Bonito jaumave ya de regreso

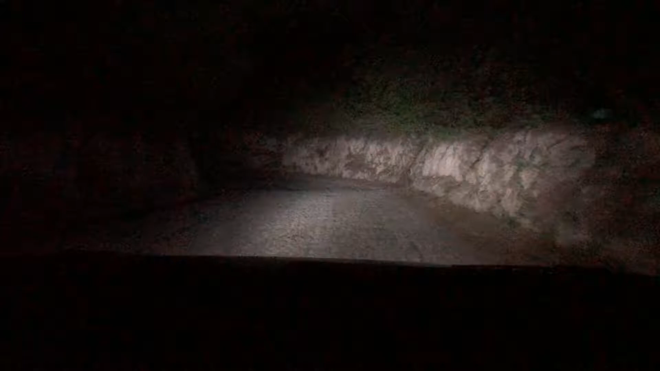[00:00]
que nos vamos bajando aquí entre pura piedra este piedra piedra pura calle empedrada miren nomas que nos cae se ve chido este no alcanza oye no tres bocos
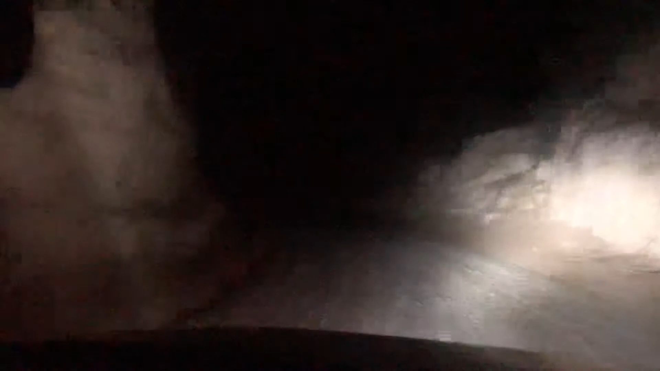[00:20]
a ver pon una alta no sale igual ahi esta, ahi se ve que bonito se ve miren nomas eh que ole, que bonito se ve era para que te aparezca la llorona vamos a pasar el rio
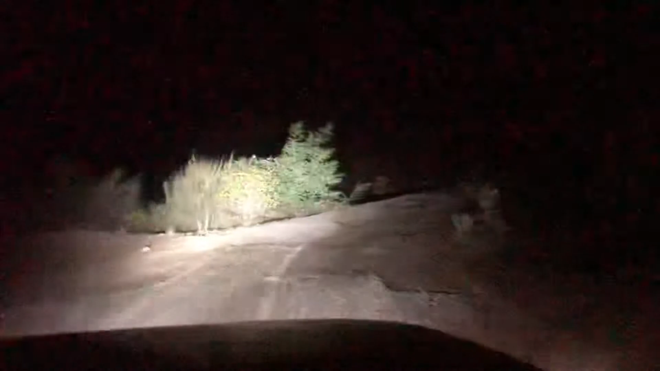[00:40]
que nomas que chulada por aqui pasamos hace rato vinimos de padrona y juarez te caes para un lado o para el que sea pero esta peor, esta feo pero esta bonito por todos estos lugares por aqui esta bonito, esta todo oscuro para allá pero esta bien bonito para allá y esta bien para la sierra para aquel rumbo pero aqui vamos ahora si que despues del evento de Romina niña sonriente que dijo es el mejor día de mi vida eso es lo bonito y vamos para Jamal con unos tacos de bistec eso es lo mejor y vamos a ver y vamos a ver como en un saludo